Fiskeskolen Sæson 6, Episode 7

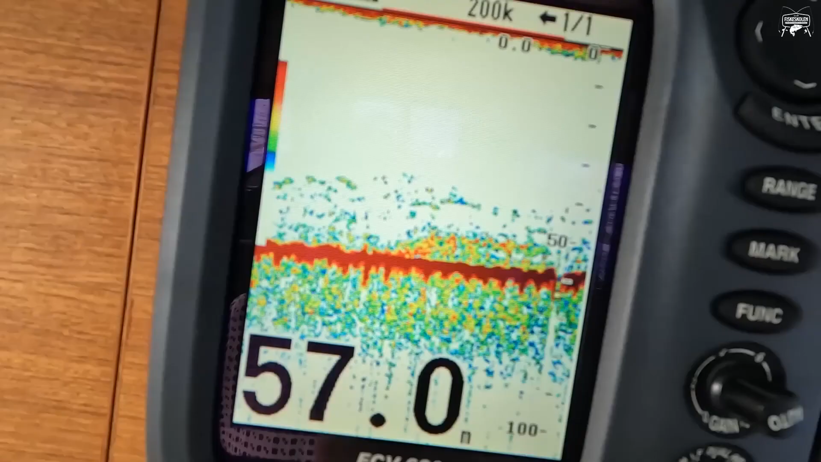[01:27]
Dette for å prøve å komme igjennom det første laget av mindre sei som står høyt i sjøen.
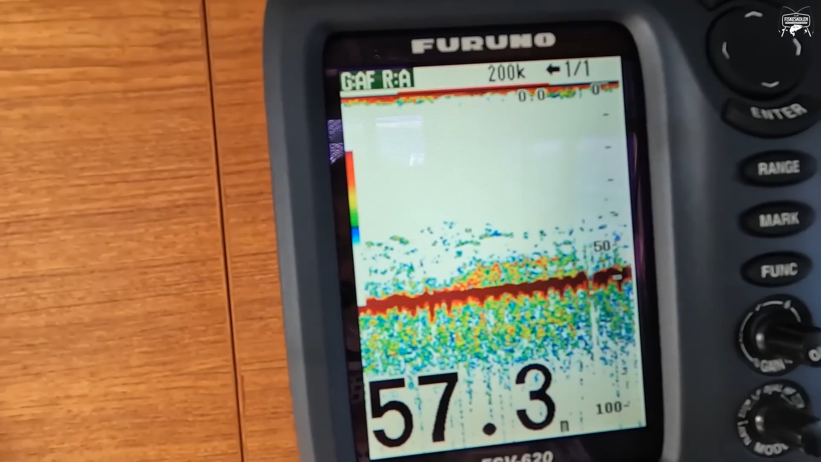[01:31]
On screen: depth 57.3 m
Av samme grunn kutter vi opp hengere fullstendig.